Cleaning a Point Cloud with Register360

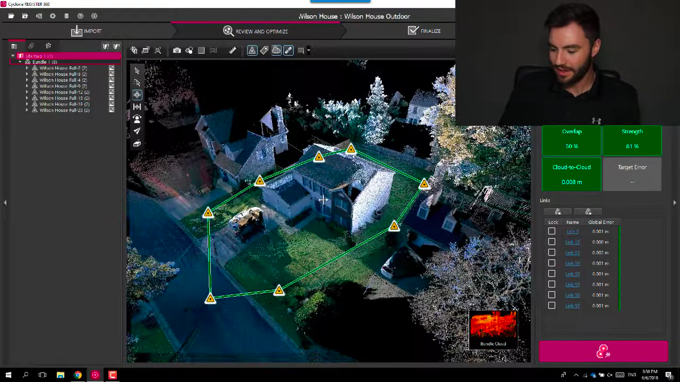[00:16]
So I've got register 360 pulled up here with with this house I've scanned around.
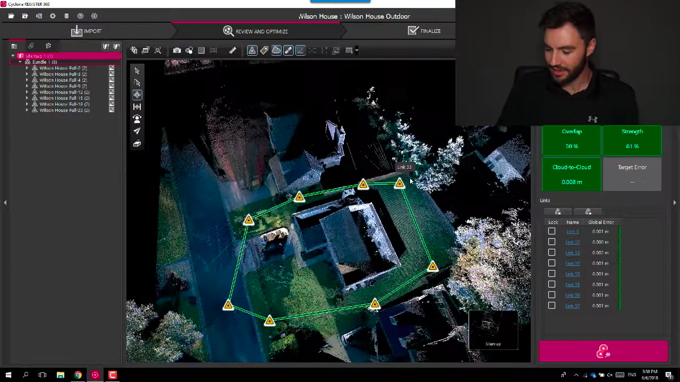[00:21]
Everything is already registered together and there's a couple different ways you can clean. The first way is you can clean in in the bundle cloud so if you go into the bundle cloud you can select something with your fence tool like this.
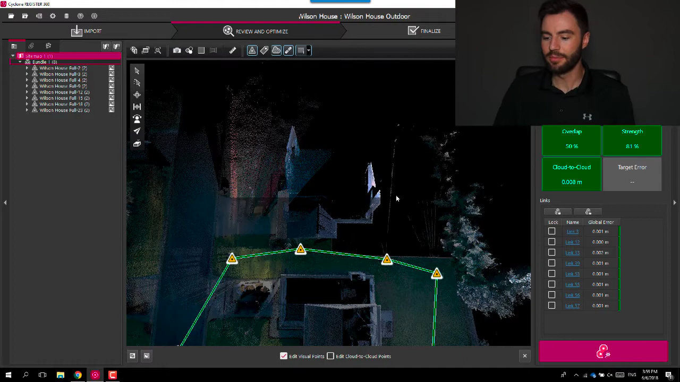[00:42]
The points will be highlighted and then you have a couple different options down here. The first checkbox is you can you can edit the the visual points. So the visual points will be everything that you you would typically think of when you're you're cleaning point cloud. It'll delete these points out of the cloud out of each setup and they're they're just gone.
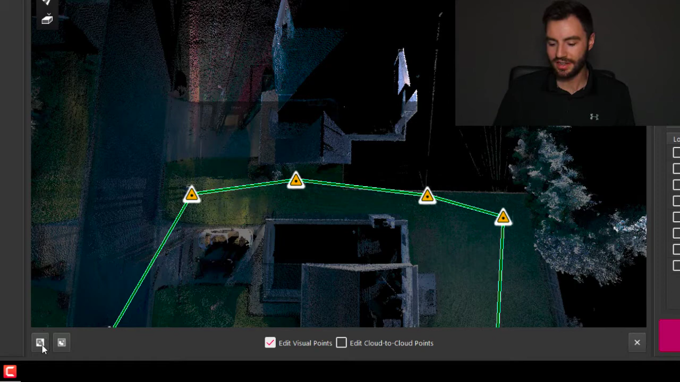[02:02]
So I'm just I'm going to cut these points out just the visual points so over here you have two different options you can either delete inside or delete outside and I'm going to delete inside that box that I made and it's going to cut those points out.
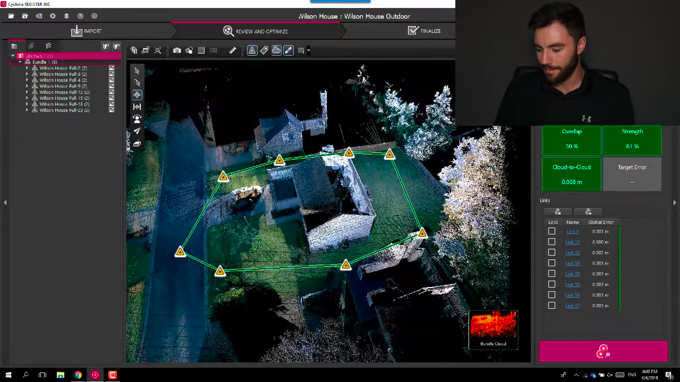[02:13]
The the other way you can cut points out is in the setup cloud so
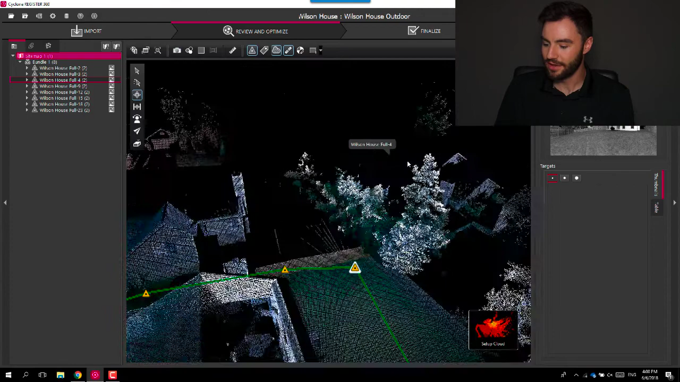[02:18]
when I was in the bundle cloud it deleted those points
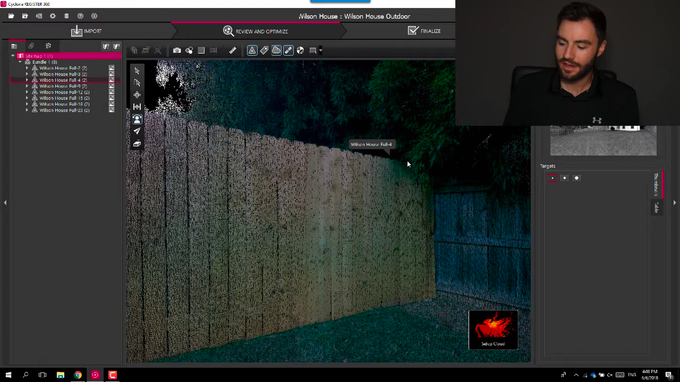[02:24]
no matter what setup they came from. Every every setup that got a point there it has deleted. If you if you view the cloud from the setup
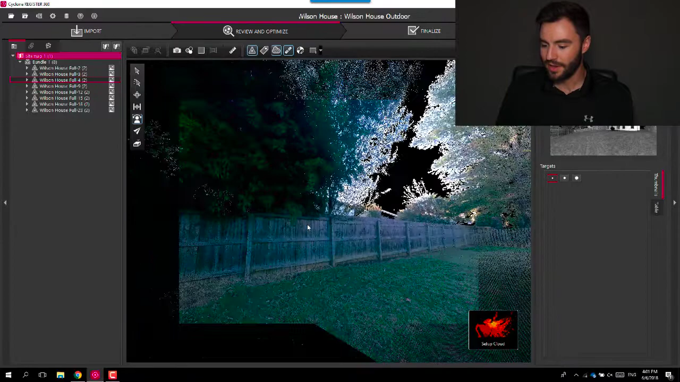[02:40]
cloud you're only seeing points from this particular setup so you can you can delete points with this.
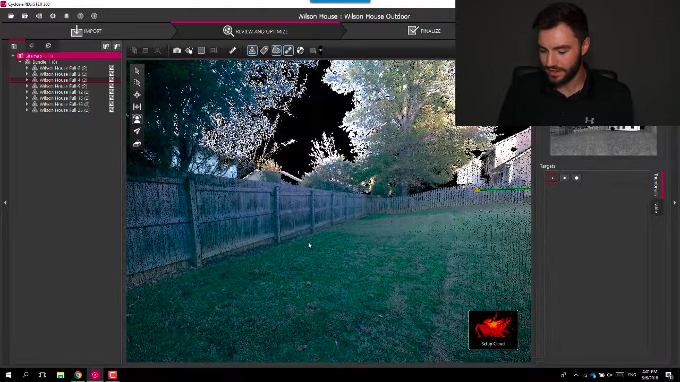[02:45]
Let me just create a quick polygon on the ground here
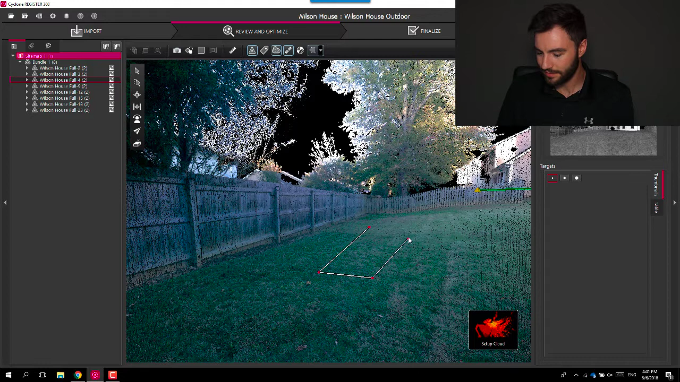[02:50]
I can clip
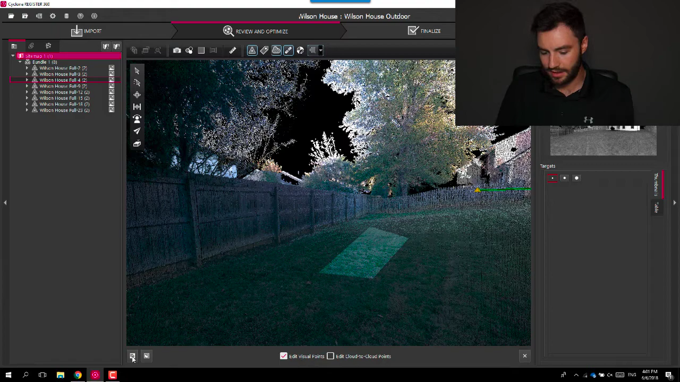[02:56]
those out from from this point of
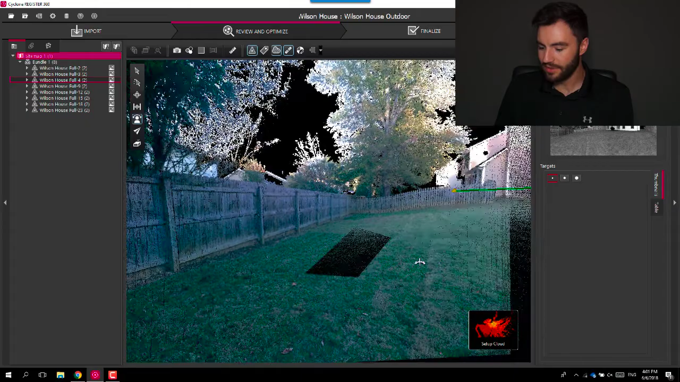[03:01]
view these these points will be gone but if you go into the bundle cloud you'll notice that there there's still points
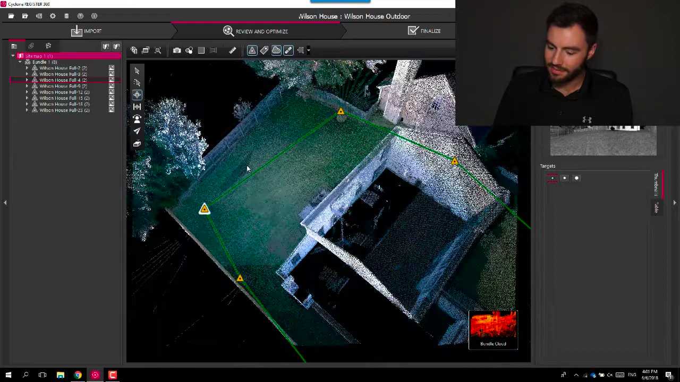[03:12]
in that location because they're this station has also seen that location so it only deleted the points from this particular station.
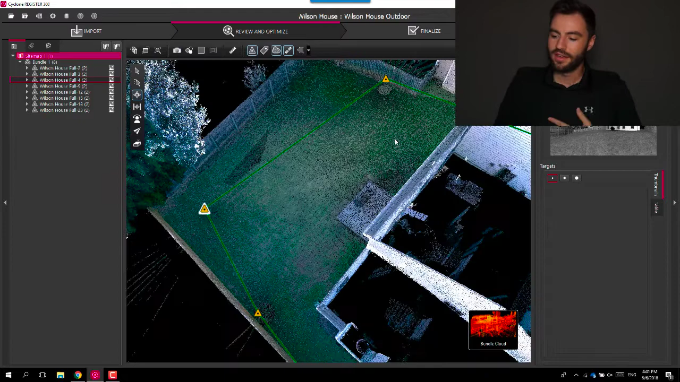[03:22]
The the the advantage to using the the setup cloud is that you will always have a blank background behind the points
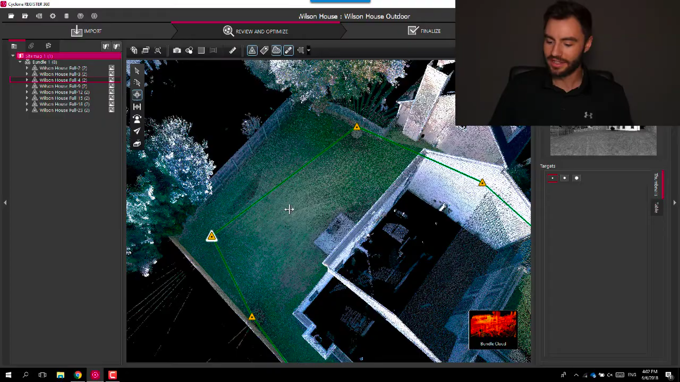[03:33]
that you see so if you're if you're editing in the bundle cloud
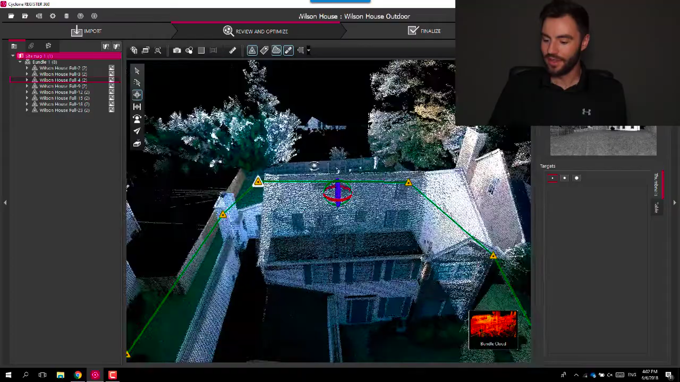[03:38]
you're you always have to make sure that the points that you clip have a
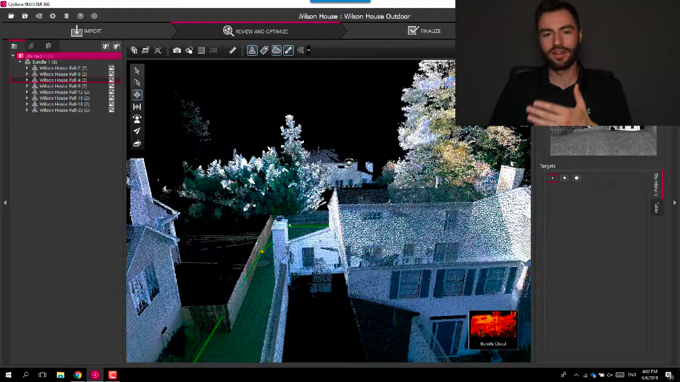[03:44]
background behind them in this case if I wanted to clip this tree
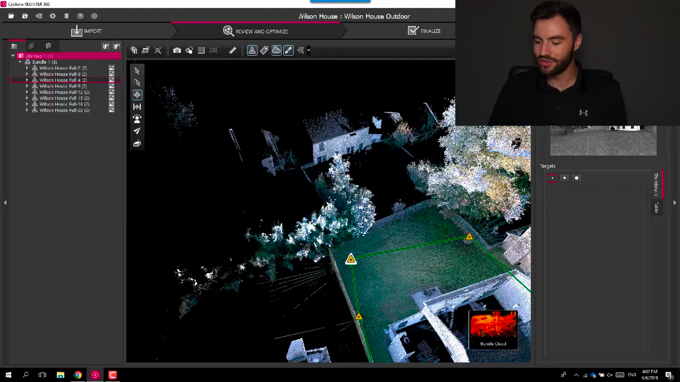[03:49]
out but I didn't want to clip this house out behind it I would have to make sure
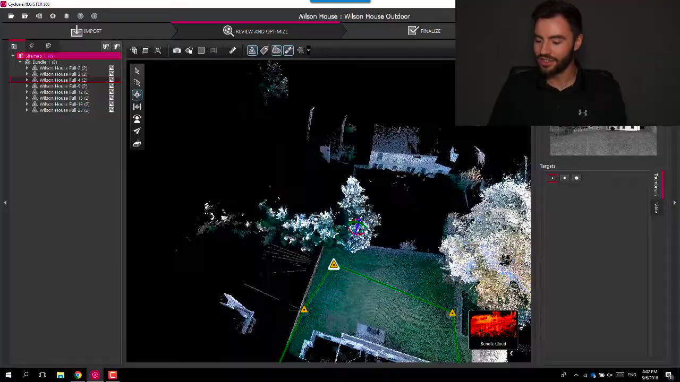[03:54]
to make sure to get this in a position where there's a
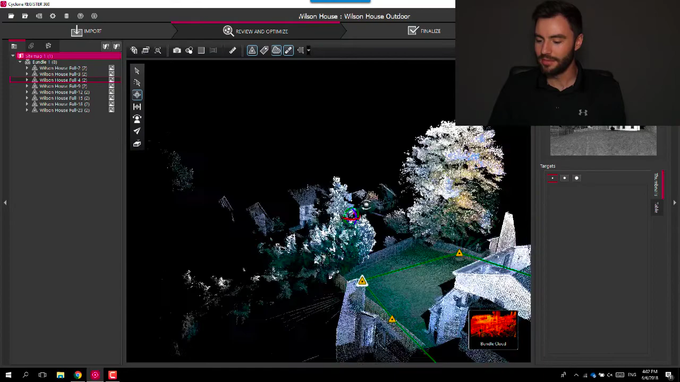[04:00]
clear background behind it because if I were to create a square around this tree
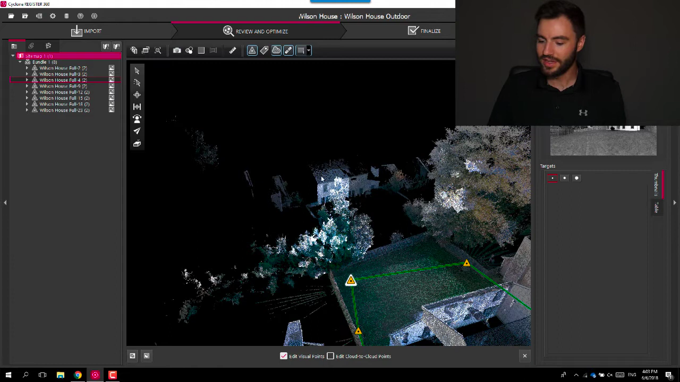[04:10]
it's also going to get everything behind that if you go into the setup cloud it's only going to see what it can see from